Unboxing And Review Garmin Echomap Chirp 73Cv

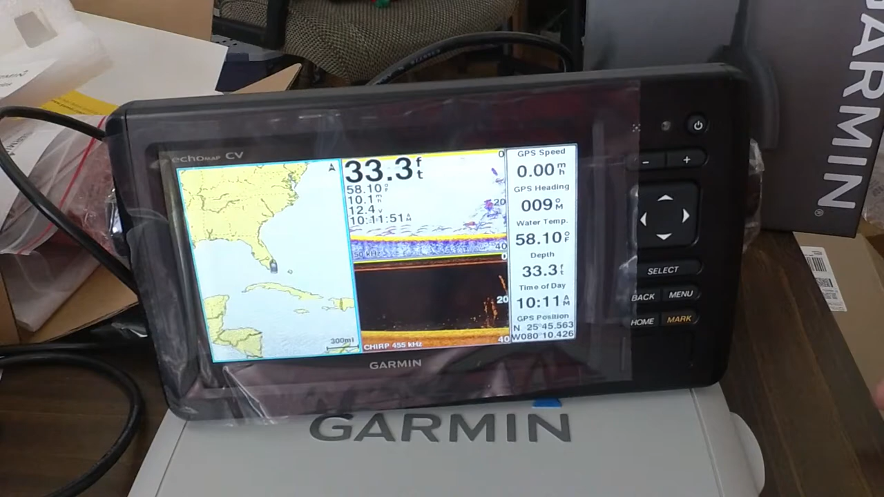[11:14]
On screen: depth 33.3 ft, water 58.10°F, speed 0.00 mph
and then your, uh, navigational chart maps. Um, I don't know if, I gotta figure out if my charts are actually on this machine, or if I have to get a card, if you, or, you know, it should have come with a card if it, if I'm supposed to put a card in it. But it's this little door right here. Little door here.
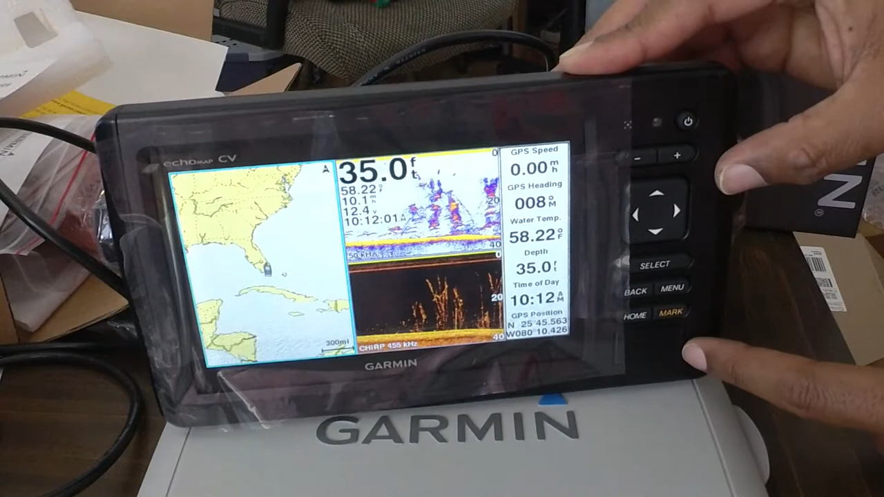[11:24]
On screen: depth 35.0 ft, water 58.22°F, speed 0.00 mph
This flips open. There's a little space in here where you slide in your, um, your chart maps and whatnot.
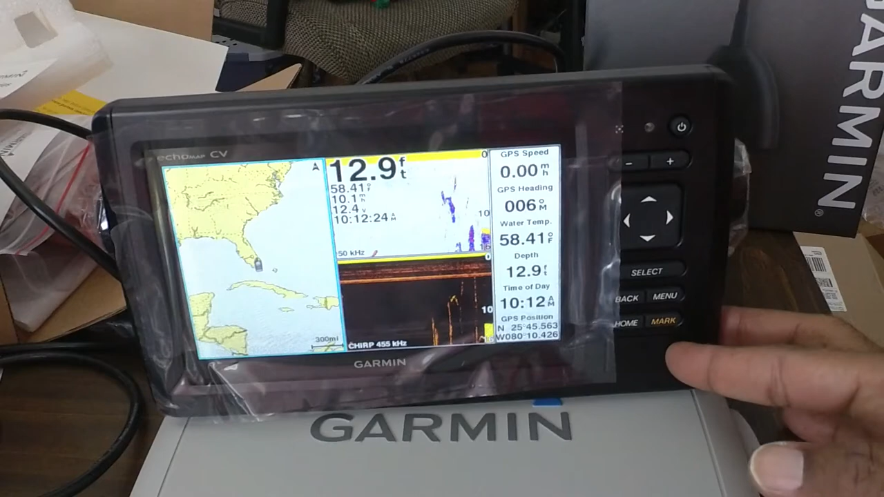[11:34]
On screen: depth 12.9 ft, water 58.41°F
And it takes the blue charts or the lake view maps or whatever your, whatever floats your boat there. Um, if mine are installed, then it's the lake view maps. And it'll give me all the maps around here. Um, well, I think it's all around the US, but it'll give me all the maps around here that, for the lakes that we go to. So that's going to be super convenient. Showing the contours, um, that's going to help a ton.
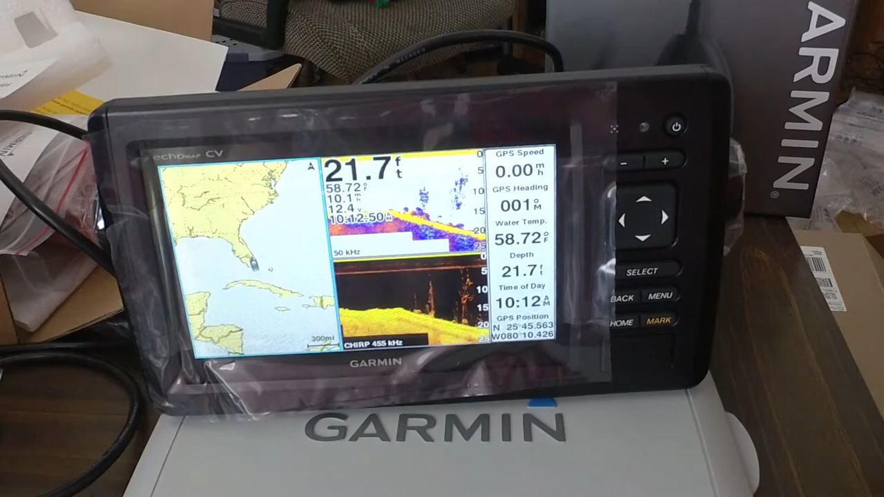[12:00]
On screen: depth 21.7 ft, water 58.72°F
Uh, let's see if there's any more settings in here.
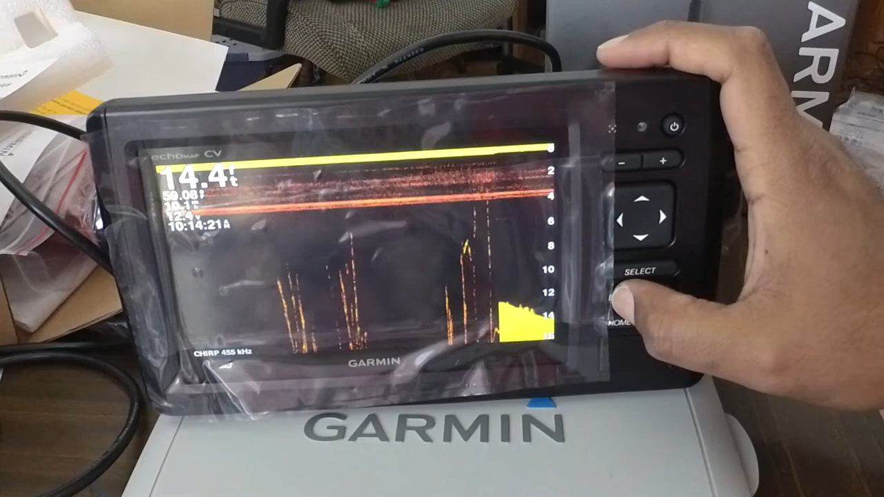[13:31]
We can do the full screen clear view. That's your chirp. So for more definition, better clarity. Um, we can do a split, traditional and clear view. It's pretty sweet.
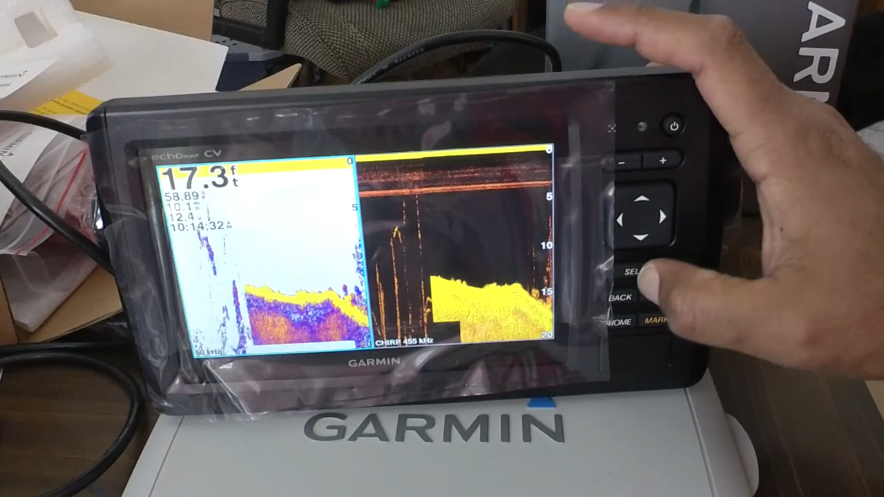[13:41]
On screen: depth 17.3 ft
Let's go back again. Split view. I think this is so that you can, um, oh, over here's got an auto zoom chirp and over here's your regular chirp. So, um, this one's going to move up and down as your, uh, as your contours change.
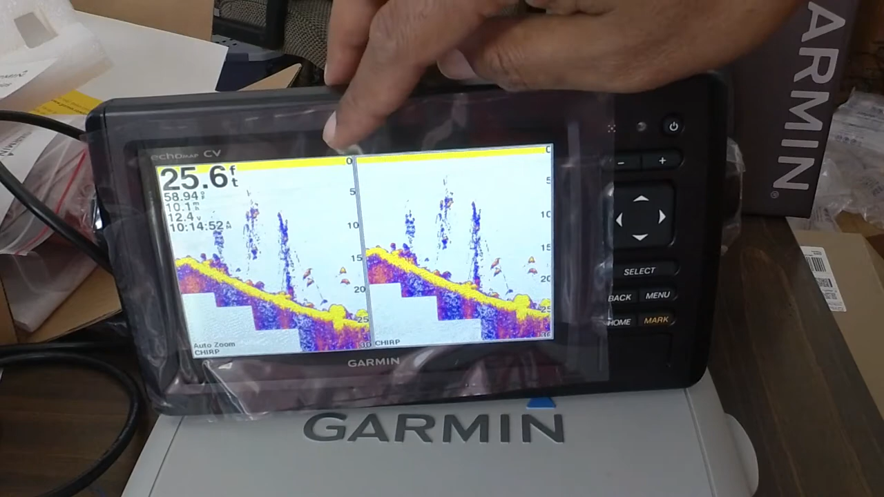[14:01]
On screen: depth 25.6 ft
This one's going to stay in place.
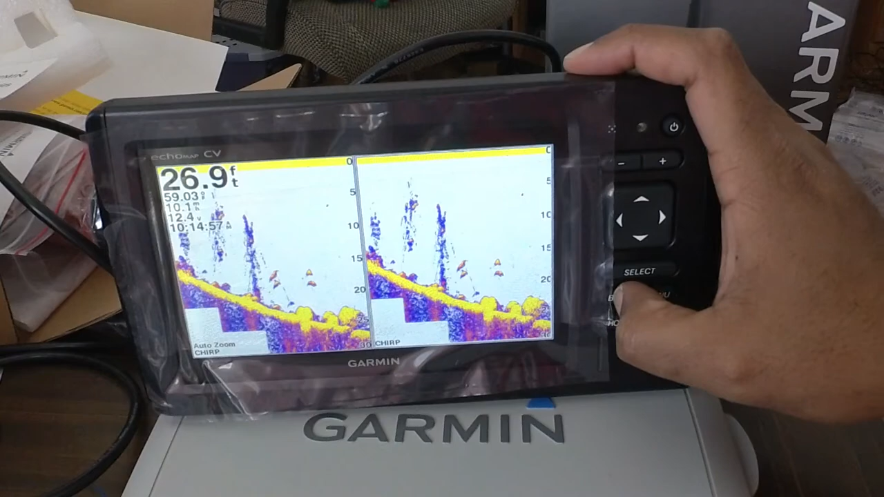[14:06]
On screen: depth 26.9 ft
I hope the clarity is like that because that looks pretty amazing. Let's go back. Split frequency.
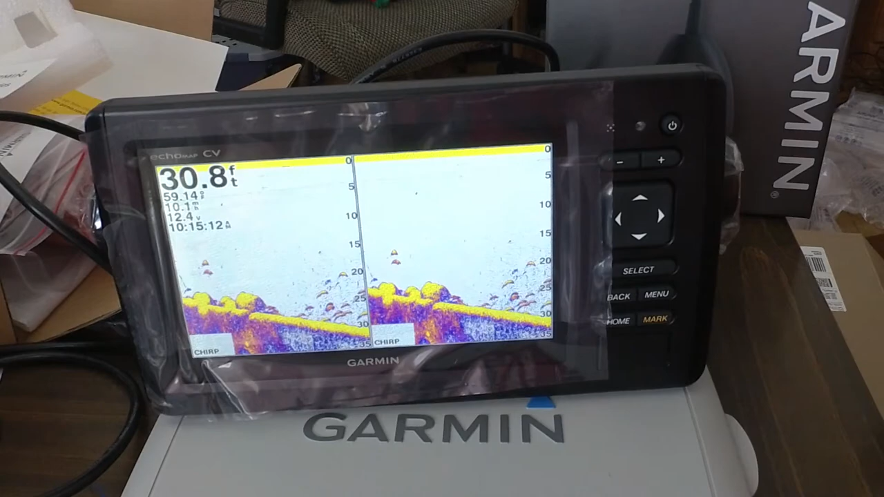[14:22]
On screen: depth 30.8 ft
That's going to have your two, uh, if you have a, uh, transducer that has dual frequency,
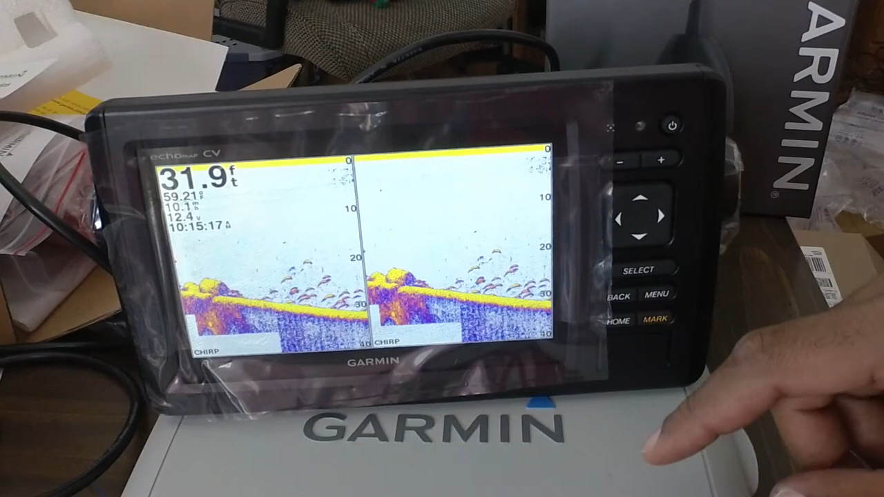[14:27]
On screen: depth 31.9 ft
then you can set up for one frequency on one side and a different frequency on the other. Uh, flasher. This is going to be awesome for ice fishing for us.
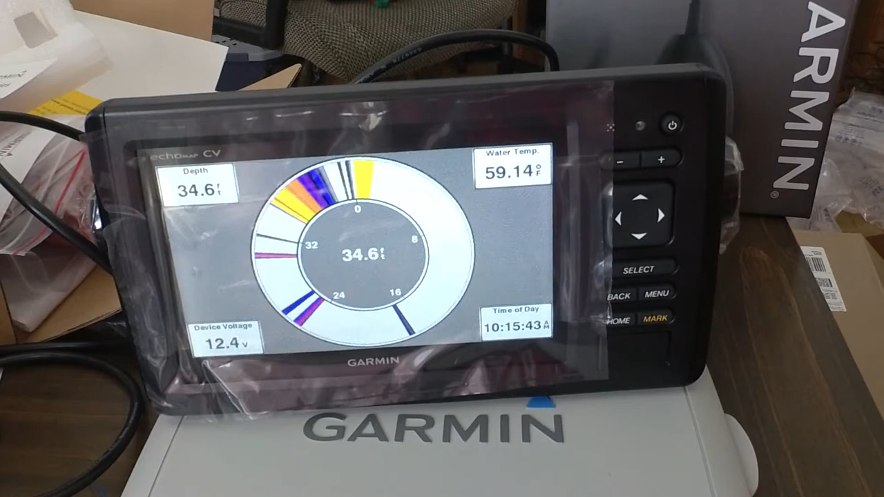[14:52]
That's going to be awesome. Screen also shows the depth, your water temp, time of day, device voltage.
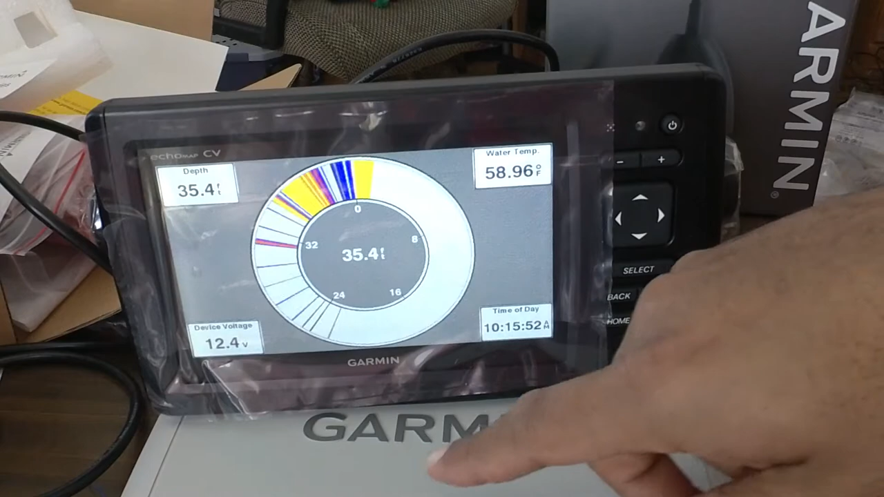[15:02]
On screen: water 58.96°F
That's, that's a lot of good information there. And then if this is your typical flasher with the ground and fish in between and,